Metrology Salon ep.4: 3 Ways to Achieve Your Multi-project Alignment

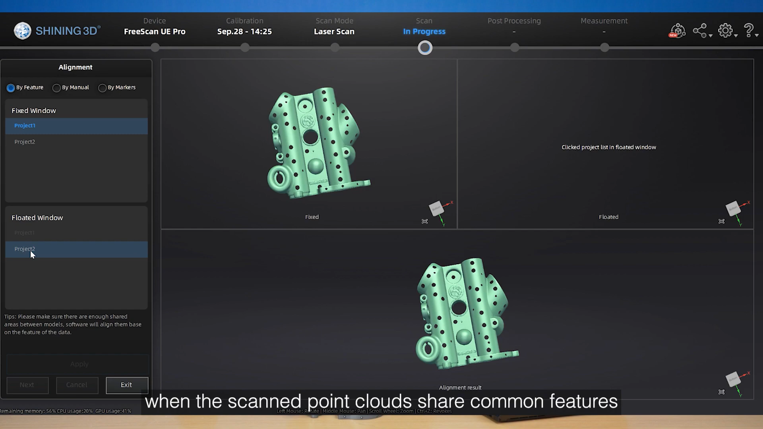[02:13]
For feature alignment, when ScanPoint clouds share common features, the feature alignment can be chosen.
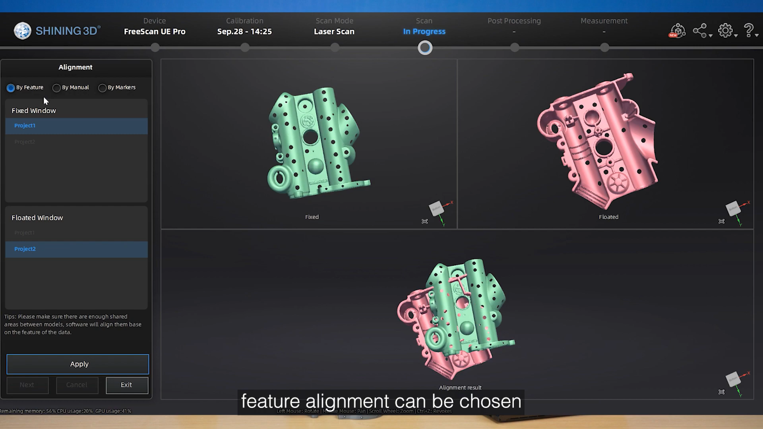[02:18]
This method can minimize error between model and the original data.
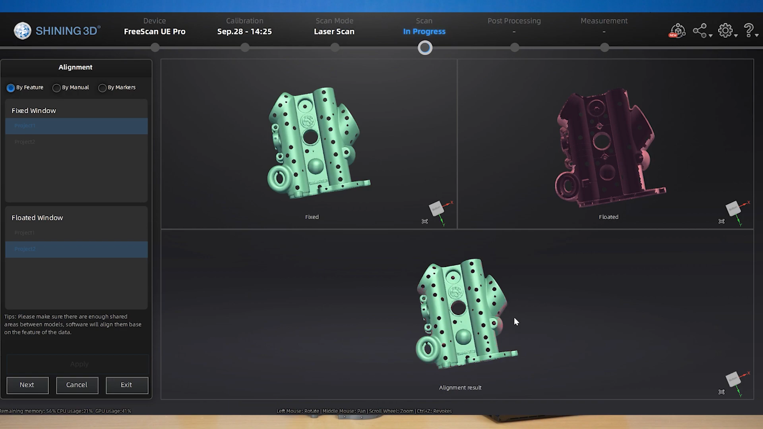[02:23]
The software will automatically conduct alignment according to the features of data. For manual alignment, press shift and left mouse button to select no less
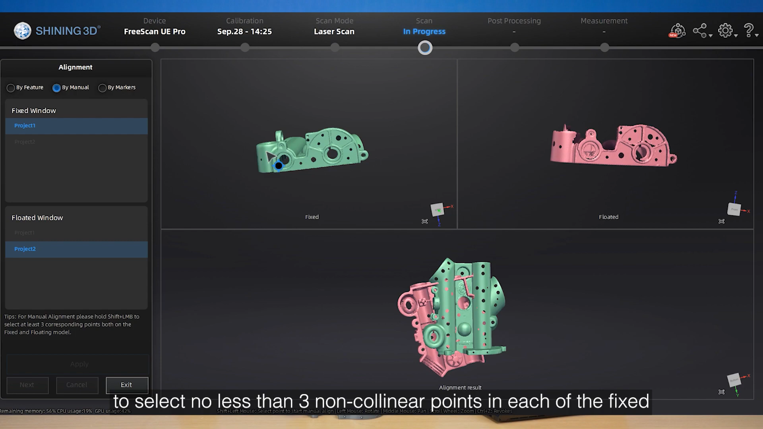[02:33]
than three non-colinear points in each of these fixed and floating viewport respectively. Click apply to align.
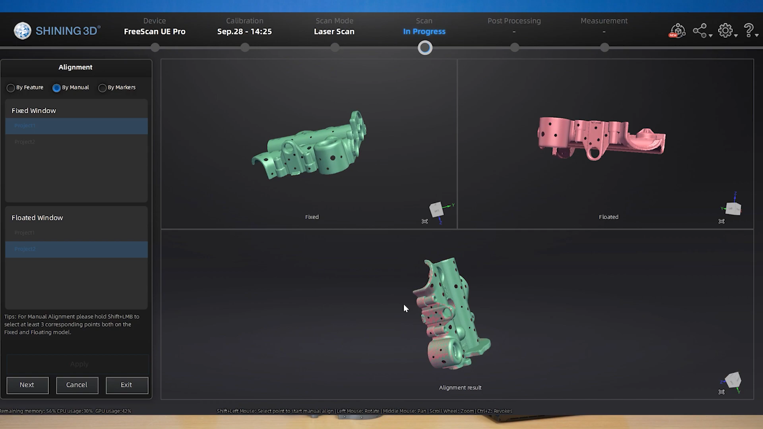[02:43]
If the object has markers on it and the number of shared markers into a project is not less than three, then you can use marker alignment.